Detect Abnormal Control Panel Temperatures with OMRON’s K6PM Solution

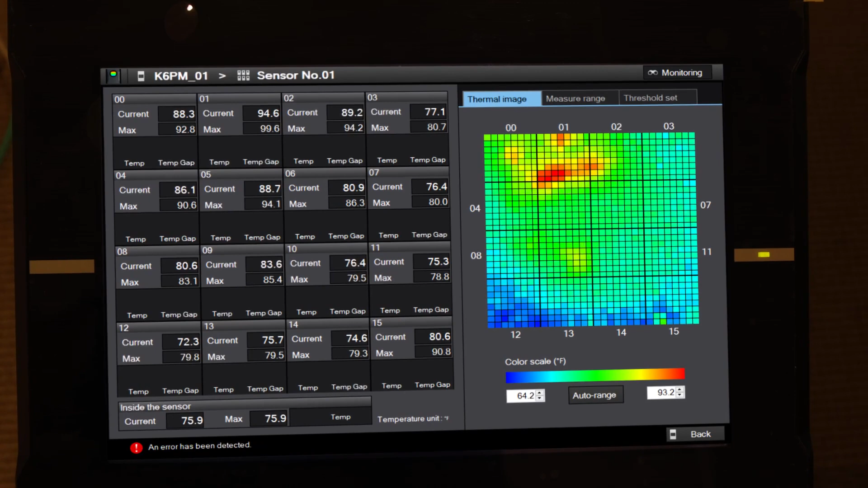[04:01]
On screen: scale top 93.2°F, scale bottom 64.2°F
In the tool, we can see the thermal image by clicking the thermal image button and display the alarm values by clicking the threshold set button. To illustrate how it all works,